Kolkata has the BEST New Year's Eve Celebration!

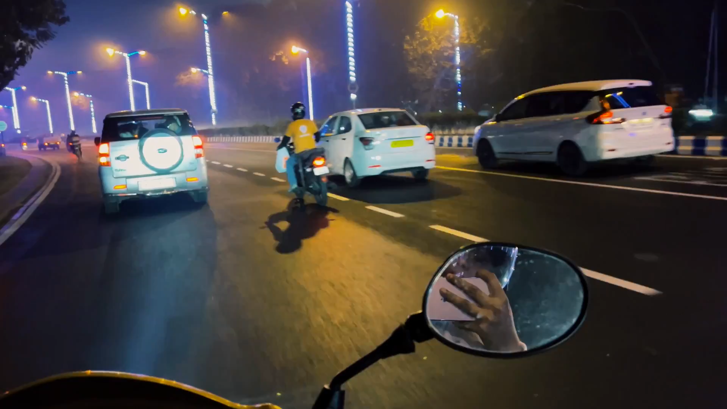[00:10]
तेरी ओर दिए जाए। माहौल देखिए, मजा आ गया बे अन्ना, कैसे लग रहा है तुमको? जबरदस्त। तो ये है फोर्ट विलियम, यहाँ से हम लोग अपने भी राइट लेंगे, फिर पहुंच जाएंगे हम लोग पार्क स्ट्रीट।